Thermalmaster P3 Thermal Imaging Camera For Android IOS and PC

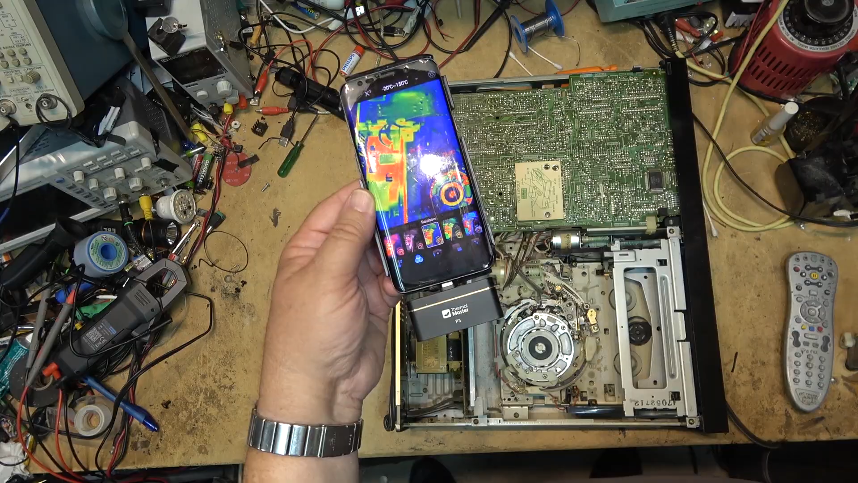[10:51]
And when I plug this in we should see the components starting to warm up Then again maybe not Yeah, we can see some parts over here starting to warm up the ICs are starting to warm up on it as you can see So what this is good for is if there was a short circuit
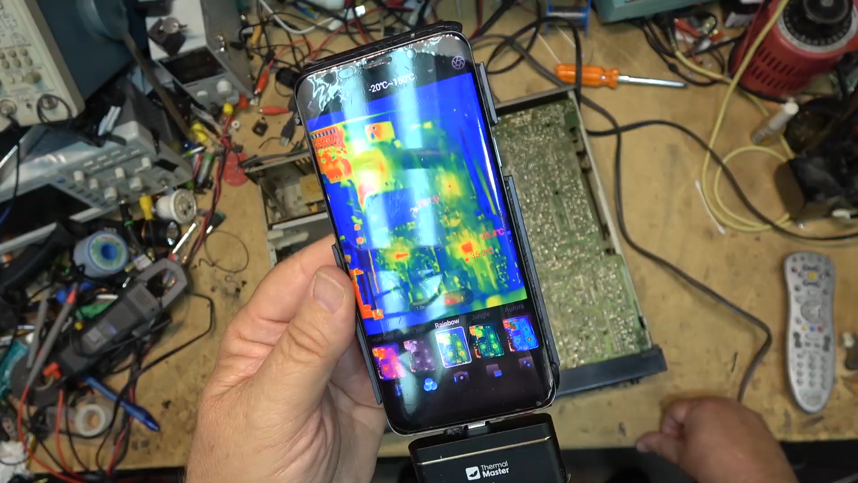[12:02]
As far as I know it doesn't it just doesn't play properly One thing that's very good is that it does have very good close-up ability so I can bring the camera in close and I can focus Get a good sharp focus
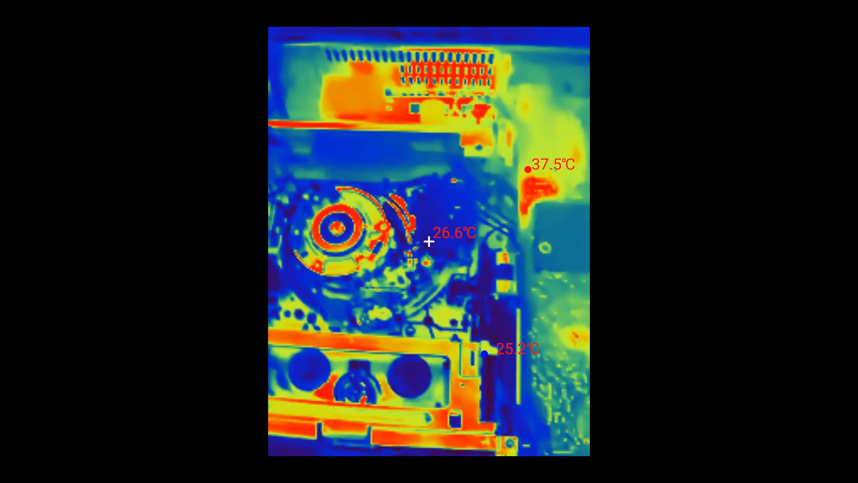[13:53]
On screen: spot 26.6°C
Then show it so say to the client if I was troubleshooting something I can say well look at what's happening here when I've powered up This part